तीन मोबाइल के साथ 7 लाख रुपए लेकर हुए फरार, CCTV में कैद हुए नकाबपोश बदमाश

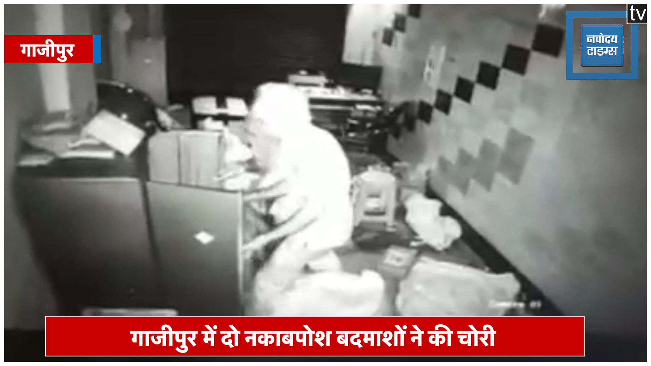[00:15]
गाजिपुर में दो नकापोश बदमाशों ने एक्स्प्रेस वे प्राइवेट लिमिटेड डिलिवरी सेंटर में चोरी की वारदात को अंजाम दिया बदमाश सेंटर से तीन मोबाइल फोन के साथ करीब साथ